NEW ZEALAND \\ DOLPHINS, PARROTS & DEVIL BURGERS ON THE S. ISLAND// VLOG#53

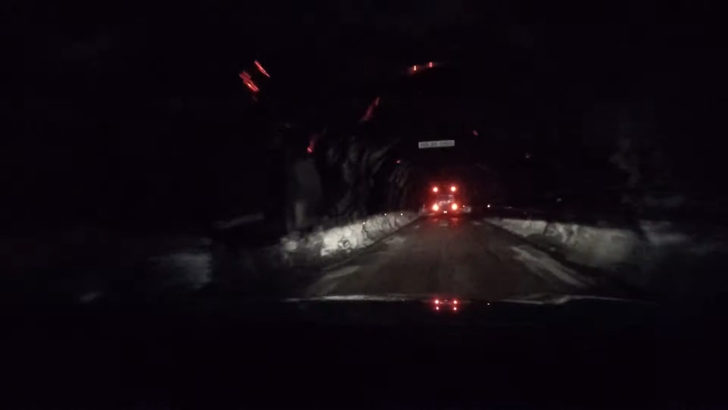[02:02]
We are driving through a tunnel under giant mountains, heading over to Milford Sound, and we're going down. This would be like the worst time ever to have an earthquake.